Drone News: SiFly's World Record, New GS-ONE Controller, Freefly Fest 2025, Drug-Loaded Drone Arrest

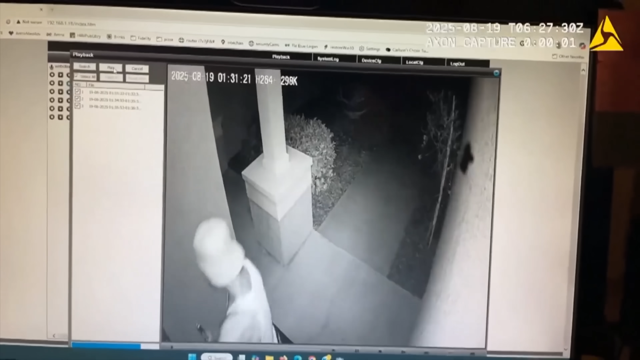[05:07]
allegedly went and knocked on the front door of the home in order to ask for the drone back and, of course, the drugs that came with it.